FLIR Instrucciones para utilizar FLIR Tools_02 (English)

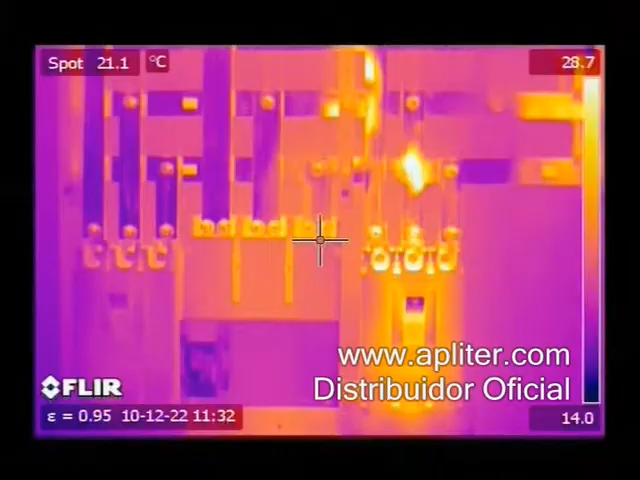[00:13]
On screen: spot 21.1°C
thermal imaging cameras can help you see anomalies before real failures occur.
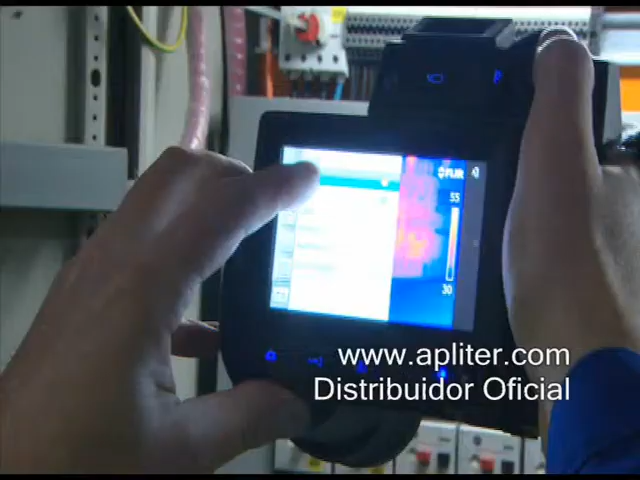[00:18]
But a good thermal imaging camera is only one part of the solution.
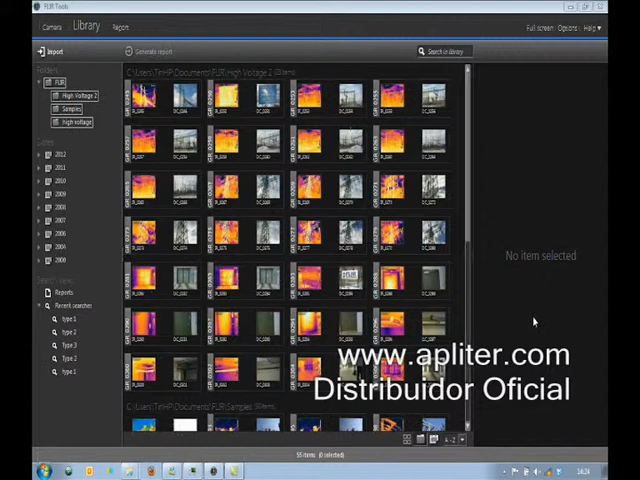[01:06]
When you click on Import with the FLIR thermal imaging camera connected to the PC, all the images present in the camera are displayed.
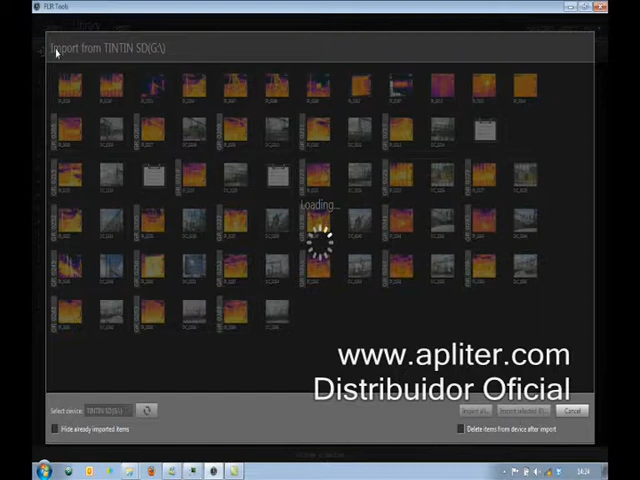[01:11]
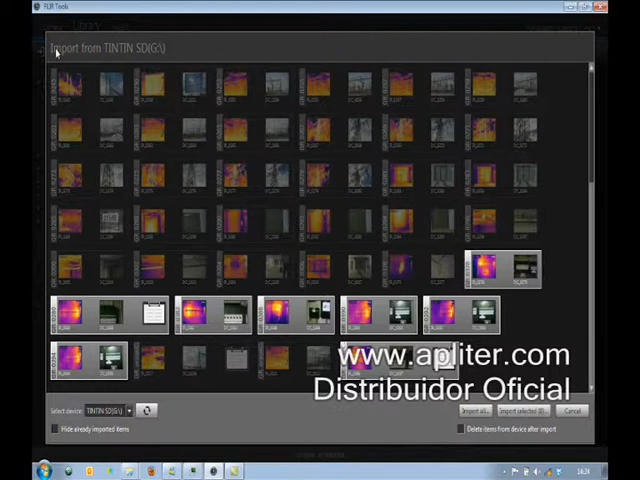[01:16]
Images that have not been imported yet from the camera to FLIR Tools are highlighted. By ticking the Hide already imported items box,
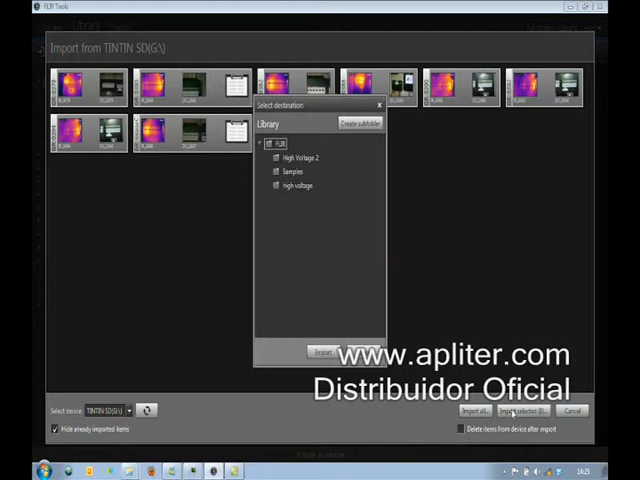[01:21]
only the images that have not yet been imported become visible. Once imported in FLIR Tools, not only the thermal images,
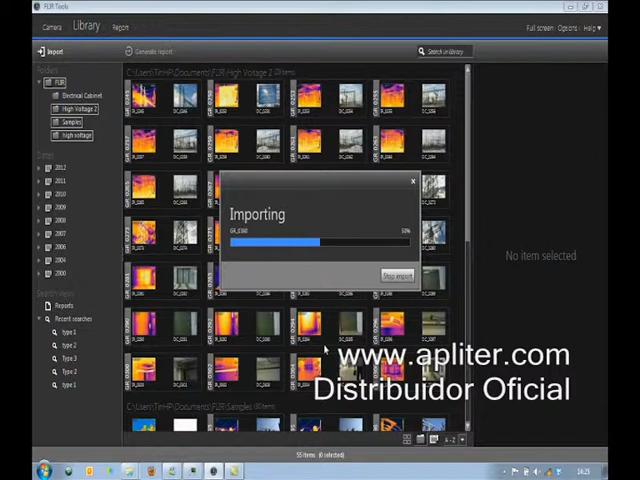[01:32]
but also corresponding visual images and text and voice comments are clearly visible. All items are visually grouped together.
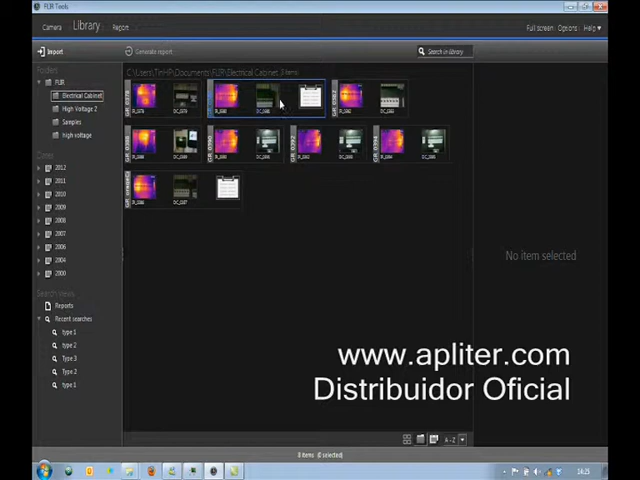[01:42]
When clicking on a group in the library view, all items, including text comments, become visible in the viewing pane.
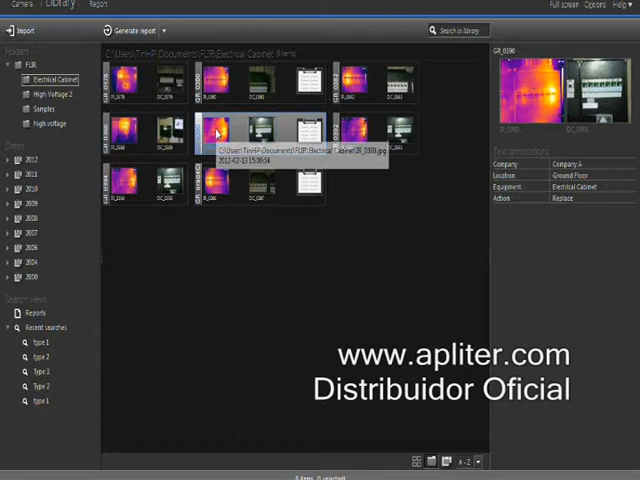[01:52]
When clicking on the thermal image only, details such as emissivity settings and ambient temperature become visible. The FLIR Tools contains a lot of analysis features. Just double click on an image and put the measurement tools you need. Spots, line profiles, areas, it can all be added. The results become immediately visible in the results table.
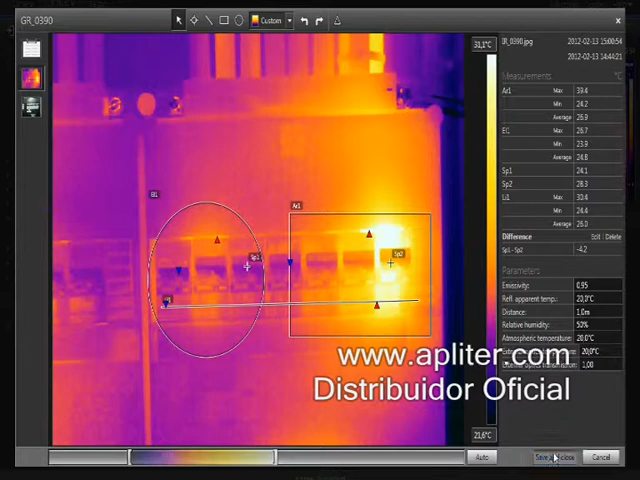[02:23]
You can also change color palette, adjust level and span, and rotate images.
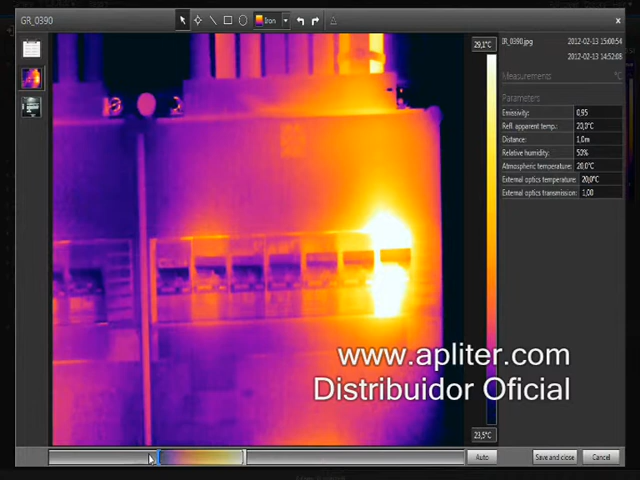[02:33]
Creating image sheets is easily done in FLIR Tools.
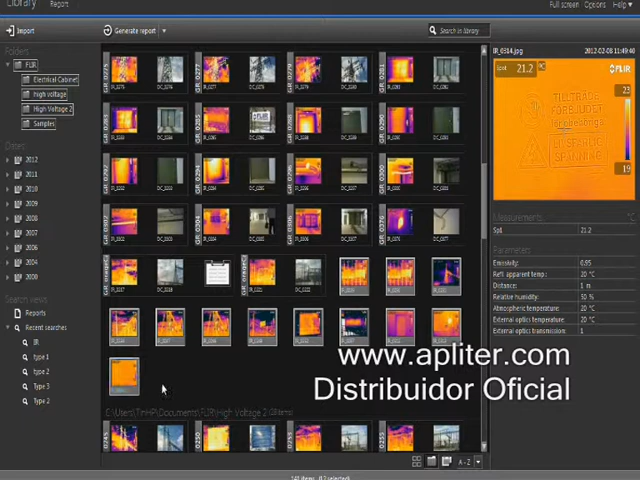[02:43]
Just select the images you'd like to see on the sheet and click the Create Image Sheet button. The number of images you'd like to see on each sheet can be easily modified.
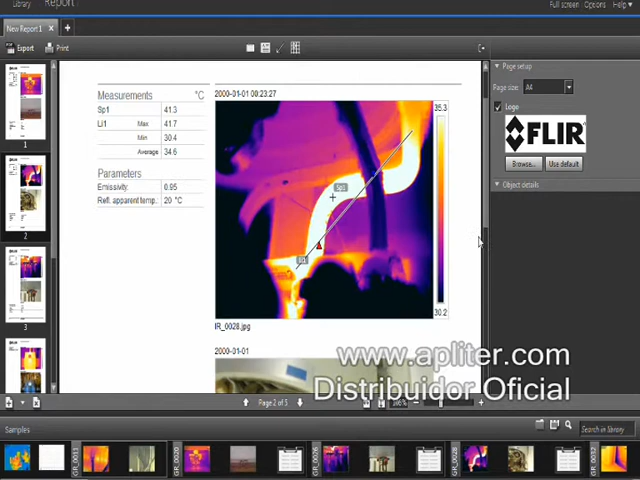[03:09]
On screen: spot 41.3°C, max 41.7°C, min 30.4°C
they're all automatically included in the report.
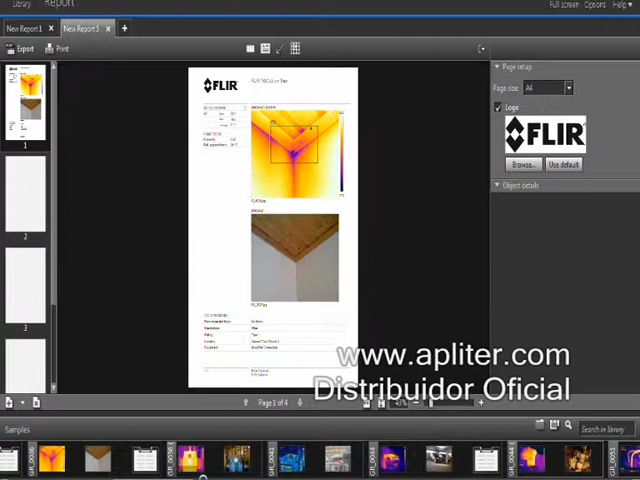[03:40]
Just select the images you need, right click and create report. Several reports can be open at the same time.
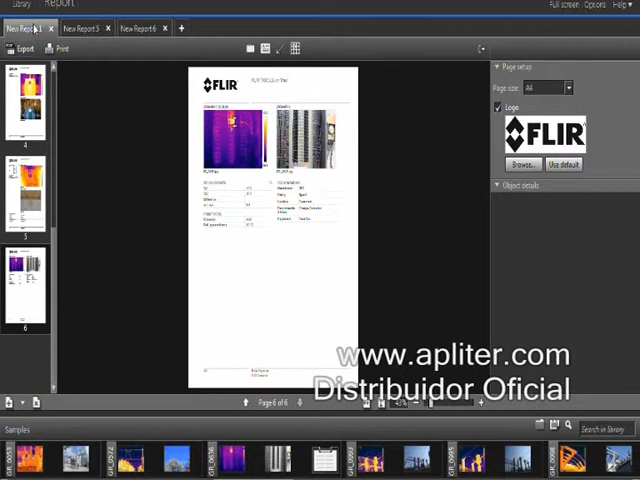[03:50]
Once the report is generated, you can still customize it. You can point out problems on both the thermal and visual image by using a marker.
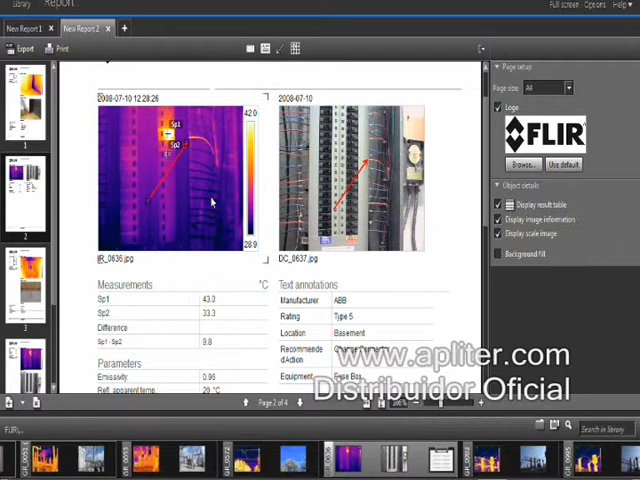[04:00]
If any more editing is required for the thermal image, you can double click and edit it. The changes will not affect the original image in your library.
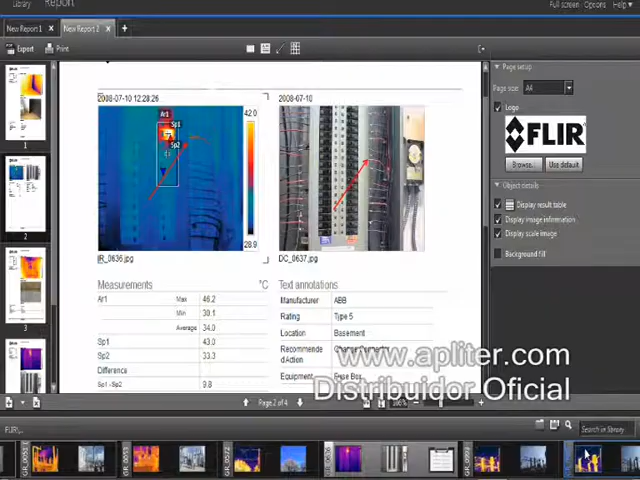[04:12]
You can add text fields to add your conclusions or recommendations.